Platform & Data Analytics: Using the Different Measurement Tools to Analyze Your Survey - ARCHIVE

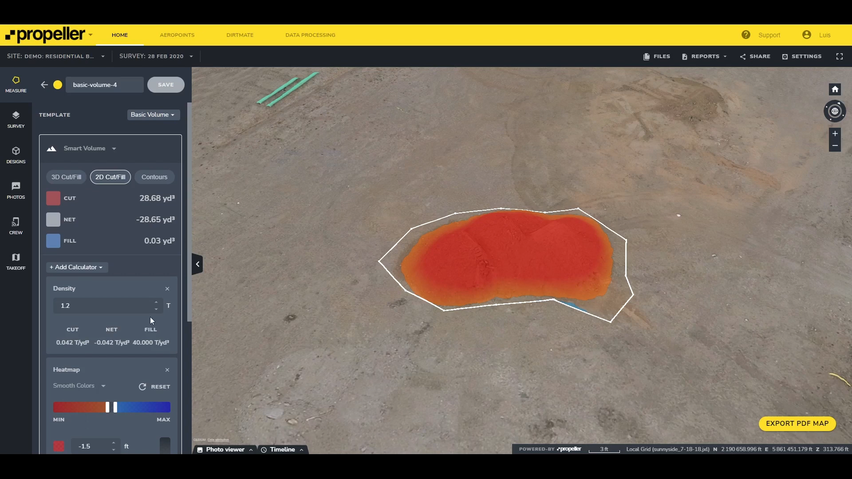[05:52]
Just like the other measurement types you can also add a detailed description of the measurement you create. To learn more about the different volume measurements check out the supporting documentation associated with this module or visit our knowledge base help.propellorarrow.com.
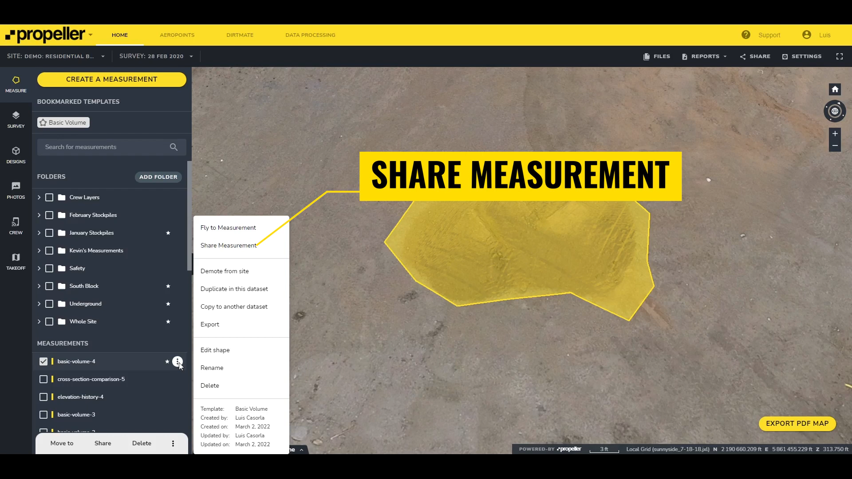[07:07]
This feature is really useful when you have tens or hundreds of measurements and want to share a specific measurement with someone. To share the measurement click the share measurement option on the measurement menu.